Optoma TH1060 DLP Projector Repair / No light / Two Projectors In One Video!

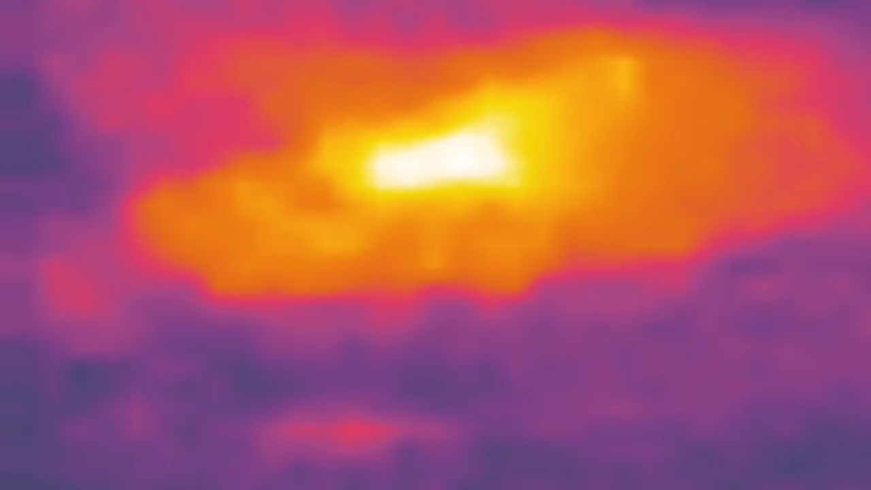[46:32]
I'm getting about 150 degrees Fahrenheit. Let's see if we can pinpoint that exactly. Oof, yeah, I can feel it.
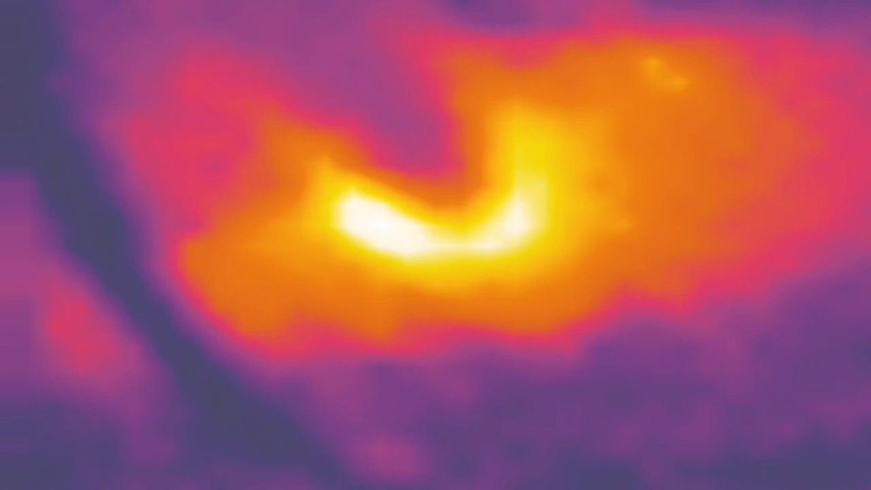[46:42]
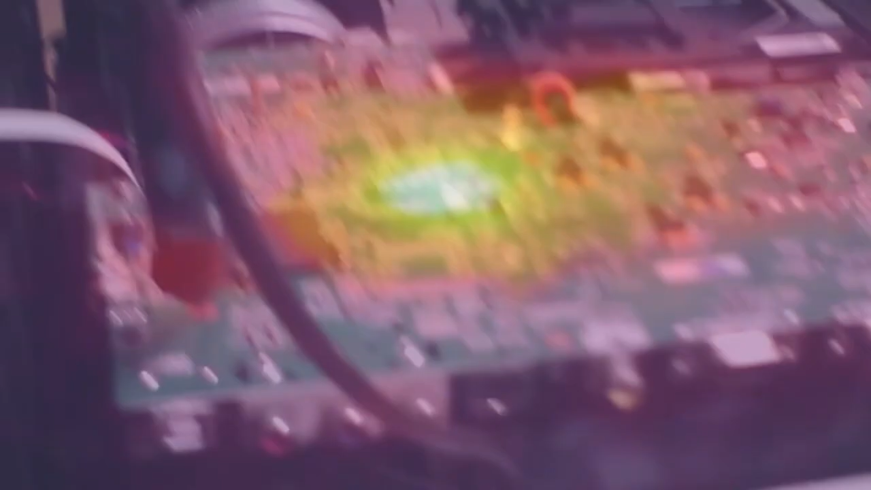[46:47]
So there's a little bit of parallax issue here, but inside that spot, that's where it is, and that's that Pixelworks chip. That's a problem.
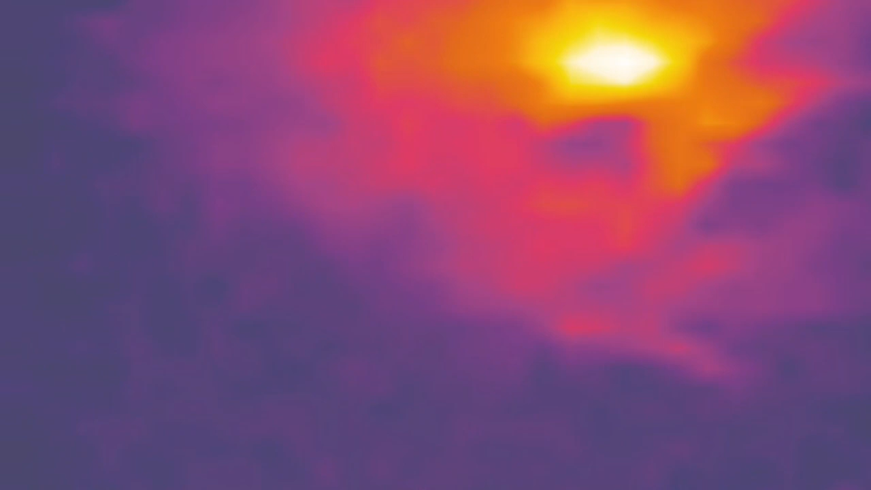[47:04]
Let's see, what else do we have? We have anything else doing that? Let's go from the side. Block that.
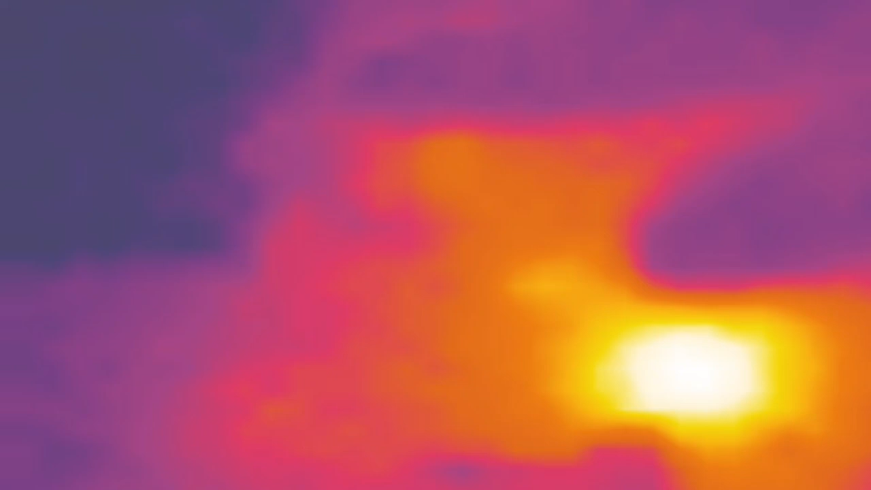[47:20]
Ooh, it's hot over here too. Try and hide that so we can see more.
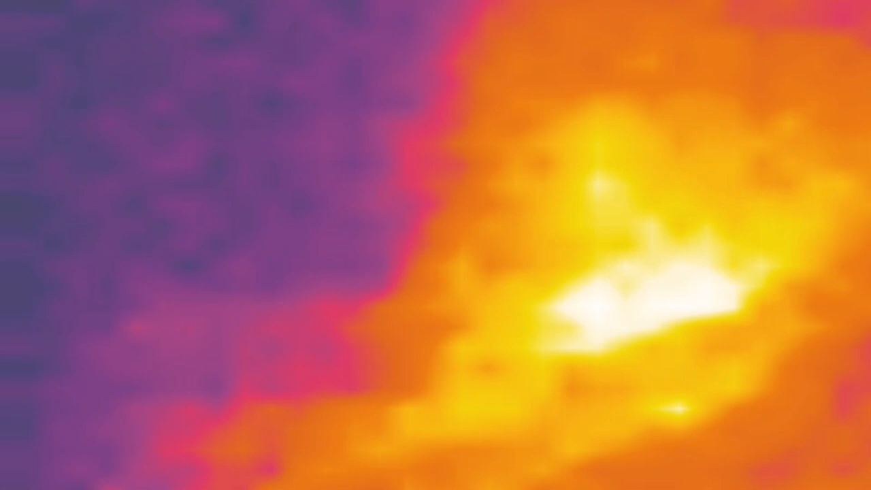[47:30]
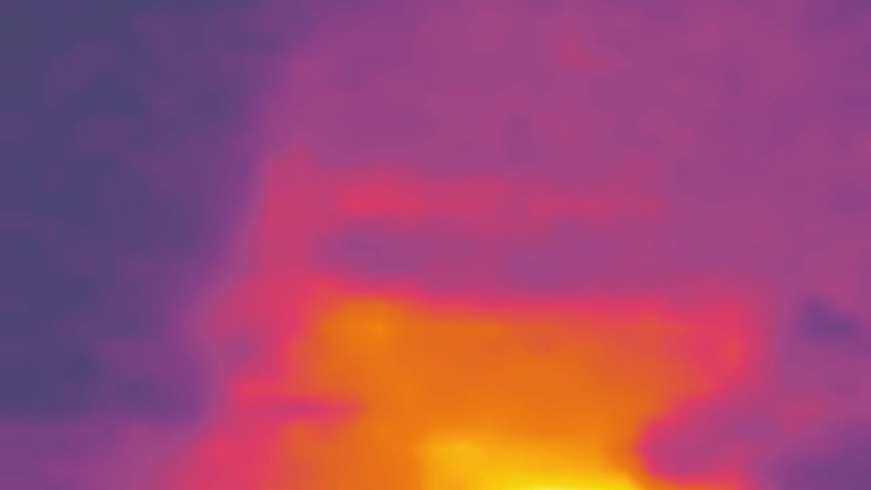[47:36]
Oddly, that one chip is not really doing it. Not really getting that hot.
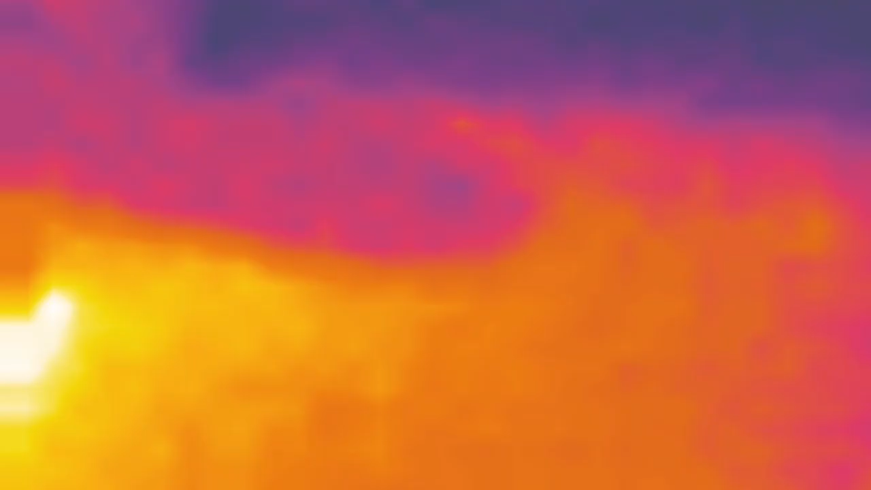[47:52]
But over here, that's really hot. Man, okay. Well, let's go back to the normal cam. So as you saw on the thermal cam, it's really hot here. It's really hot over here.